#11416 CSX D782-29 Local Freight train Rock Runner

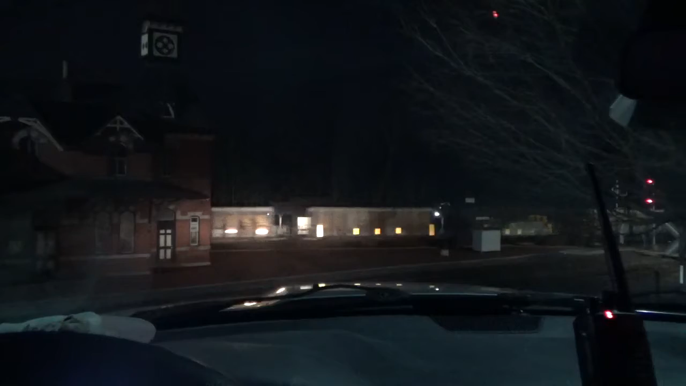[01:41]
And comes back Um So he Pulls And the call Now a mix Uh for today he's a Empty ballast Or Rock Warner With a one Hopper call